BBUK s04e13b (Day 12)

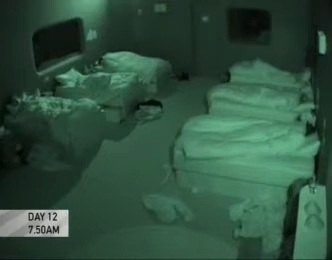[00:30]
It's the day after the group made their second set of nominations. All of the housemates are in bed, except John, who comes to the diary room.